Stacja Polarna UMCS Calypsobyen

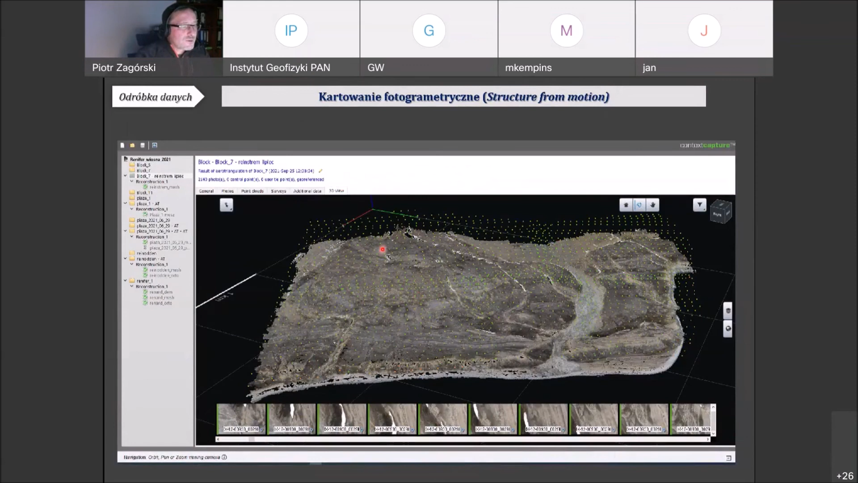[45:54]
Mamy z niebieskimi kropeczkami zdjęcia i wykonany model cyfrowy. Dzięki temu możemy bardzo precyzyjnie, bardzo dokładnie odwzorować powierzchnię i potem wykonywać różnego rodzaju analizy morfometryczne, czy to jakiś punkt wyjścia do analiz GIS-owskich chociażby.